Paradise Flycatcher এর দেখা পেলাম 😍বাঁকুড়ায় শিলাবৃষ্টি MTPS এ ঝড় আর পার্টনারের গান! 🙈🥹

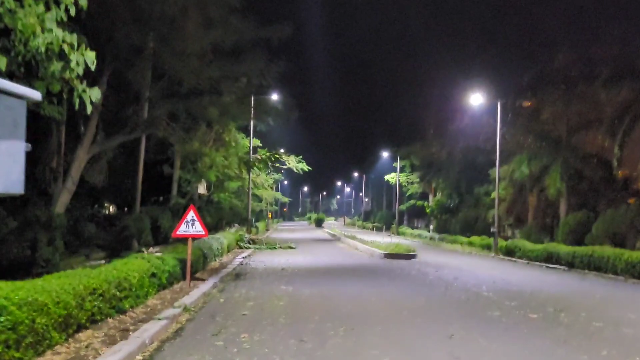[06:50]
চারদিকে গাছের ডালপালা পড়ে একাকার, দেখতে পাচ্ছ এখনও পড়ে আছে অনেক জায়গাতে।